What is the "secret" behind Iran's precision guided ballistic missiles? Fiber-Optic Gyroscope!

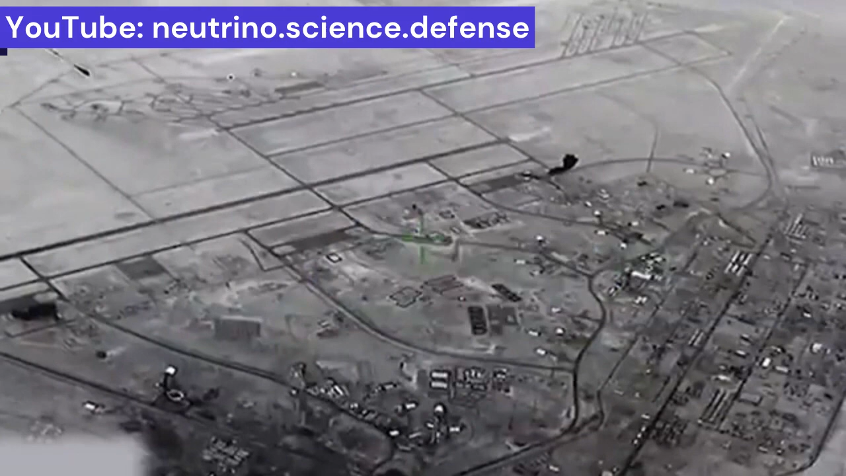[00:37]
some of the 11 hits were captured by a US drone flown over the airbase and shown here.
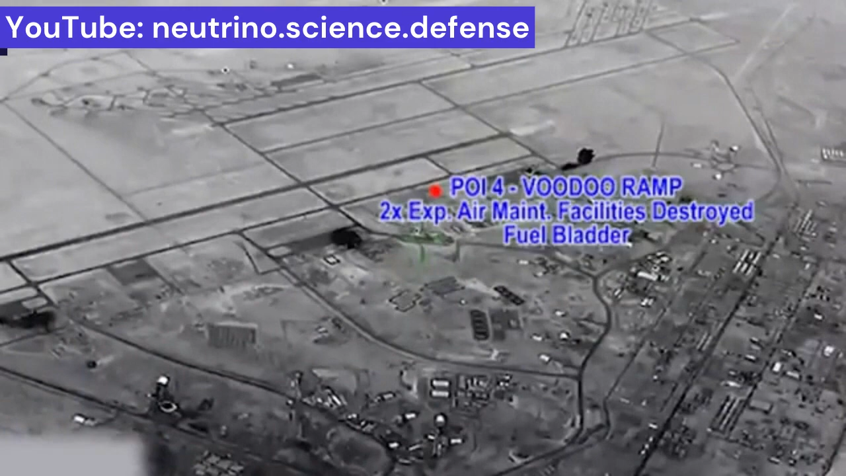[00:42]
But what is the reason for this amazingly high accuracy of Iran's ballistic missiles compared to the old Scud missiles, which had a CP of more than 1 km or later Iranian missiles in the first decade of the 2000s?